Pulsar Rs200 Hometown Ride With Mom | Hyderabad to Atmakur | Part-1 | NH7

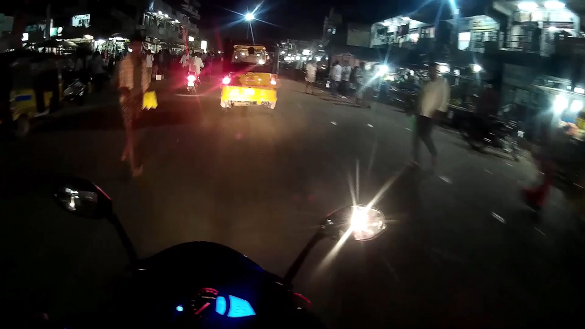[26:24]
small town, this is a small town called Kottagota. I am just talking about this village. Taking right for my village.
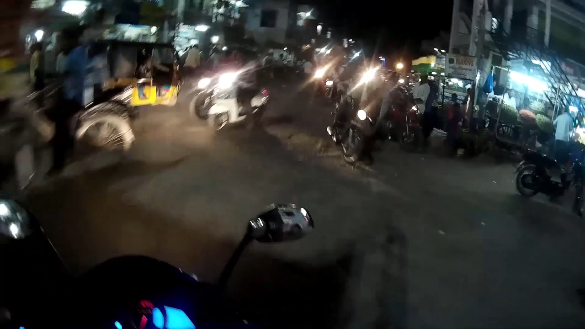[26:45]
From here my village is 20 kilometers. Highway park house.
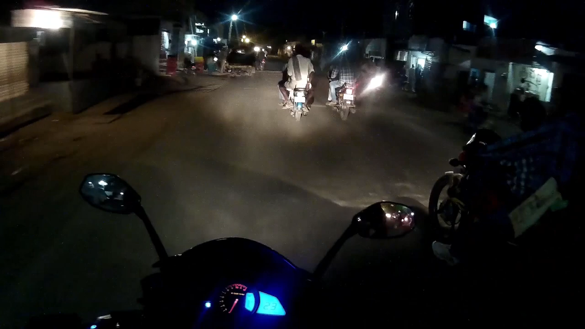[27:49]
I mean from my home.
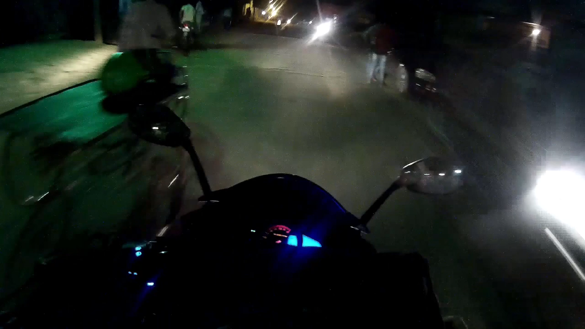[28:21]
It's gonna slow down my, this road gonna slow down my speed from 120 kmph to 60, 70, 80 must be top on this road.
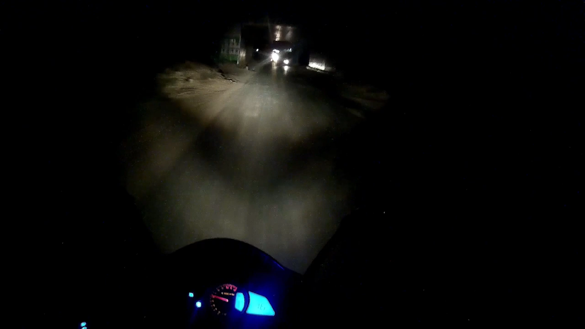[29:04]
This is NH7, guys. It goes to Bangalore. Have come from bypass to this road.
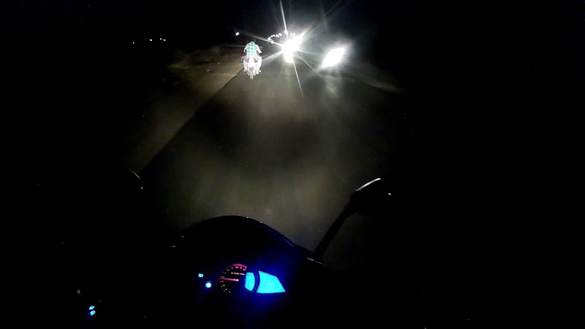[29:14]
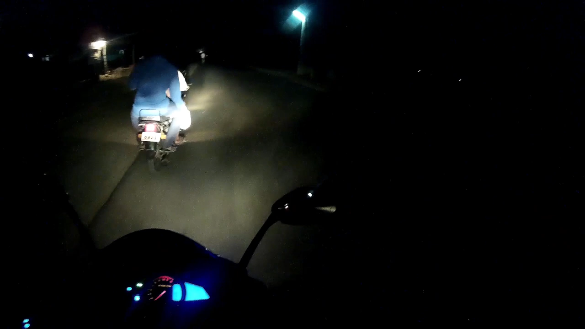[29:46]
Break us without any signboards, guys. But road is good, not bad. So far so good, guys. We can easily cruise at 90 to 100 on this road. Not everybody are using high beam, guys. I can see the road clearly.